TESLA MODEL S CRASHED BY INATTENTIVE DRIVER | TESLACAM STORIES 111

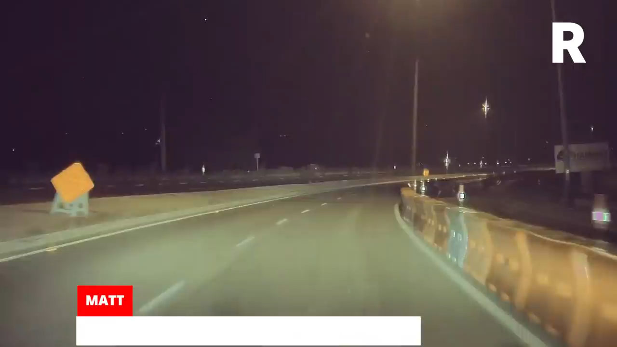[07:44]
The deer ran across so fast, Matt hadn't even realized what it was until he watched the Tesla Cam footage at home. Aaron was over the moon. He'd just taken delivery of his Model Y in the Netherlands.